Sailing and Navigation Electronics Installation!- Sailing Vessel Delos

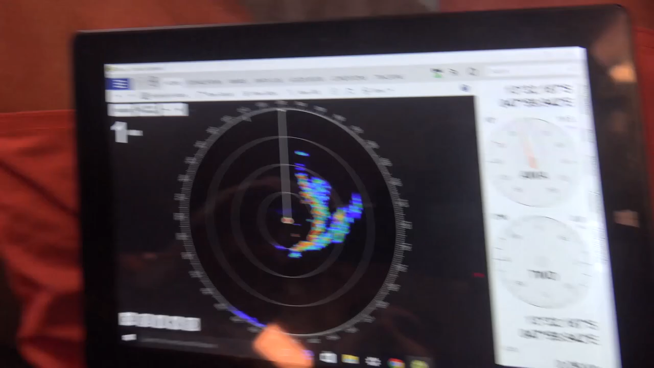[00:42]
all the instrument data from the Maritron system, including position and charts. And we can retire our old laptop at the nav station now.
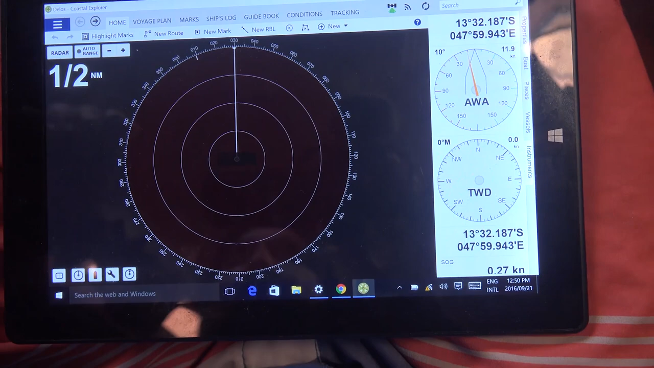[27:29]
And I've just hooked it up to our wireless network and watch this. Radar.
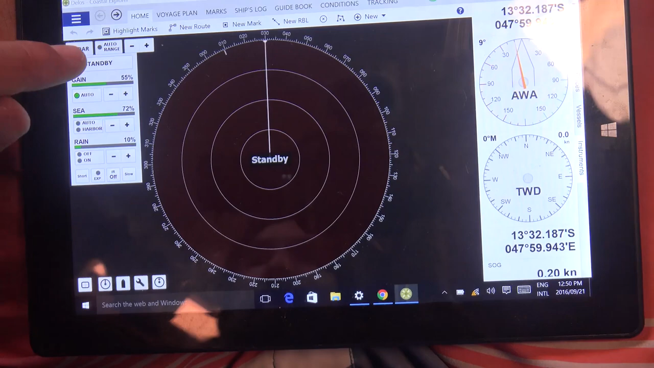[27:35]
So now we actually have radar over the wifi network on a tablet with all the instrument data from the Maritron system including position and charts
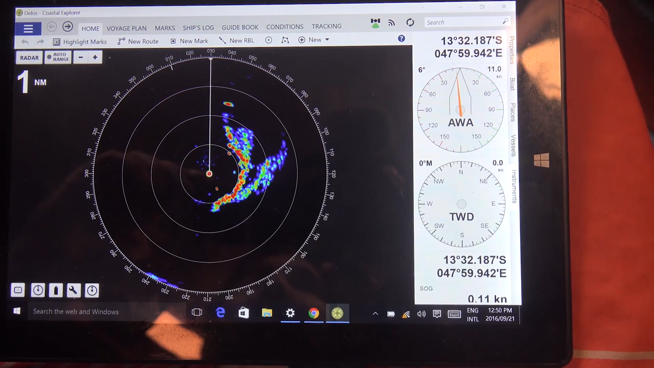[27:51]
and we can retire our old laptop at the nav station now.